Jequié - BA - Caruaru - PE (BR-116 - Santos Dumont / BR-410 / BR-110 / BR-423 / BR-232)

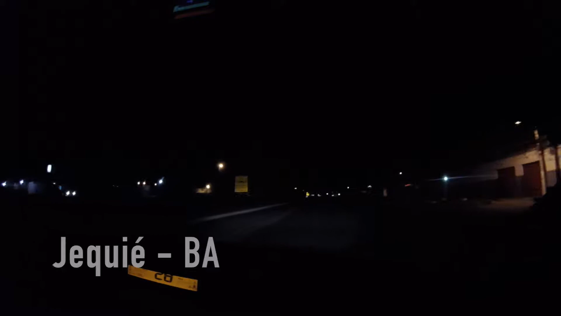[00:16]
Agora são 5 horas. Já tá na BR-116.
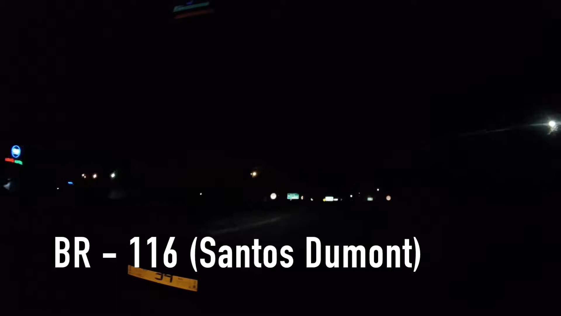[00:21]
Bem pertinho aqui. É noite, ainda é ruim de filmar, né?